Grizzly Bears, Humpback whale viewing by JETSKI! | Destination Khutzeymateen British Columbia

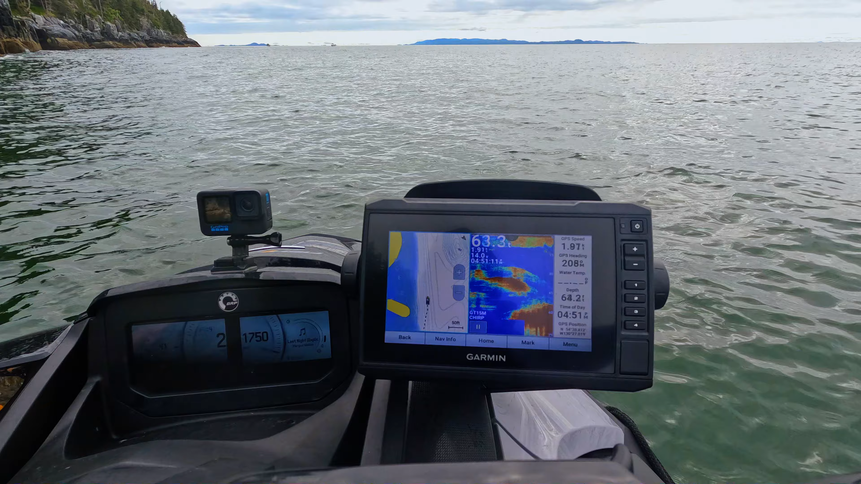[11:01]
Lots of stuff in the water here, that's for sure. Hopefully you can get the practice salmon with this.